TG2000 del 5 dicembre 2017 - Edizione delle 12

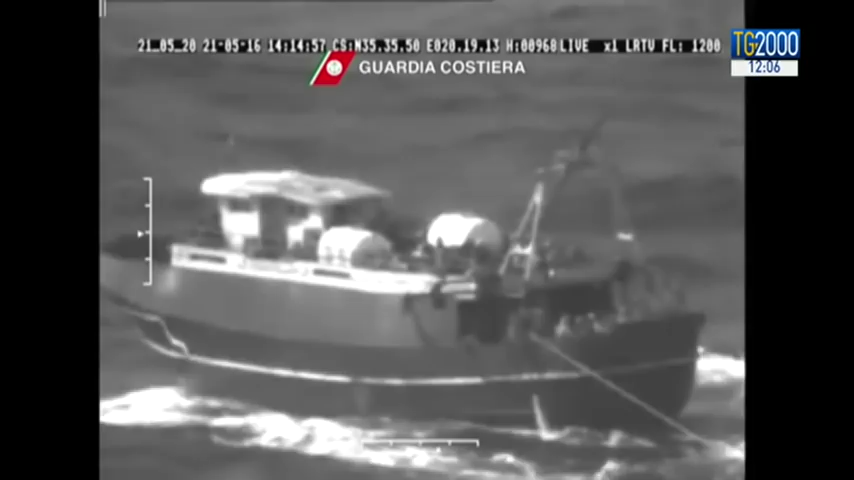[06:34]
accusato di avere spinto in acqua un ragazzo extracomunitario arruolato abusivamente per sfuggire ai controlli dei Guardia Coste.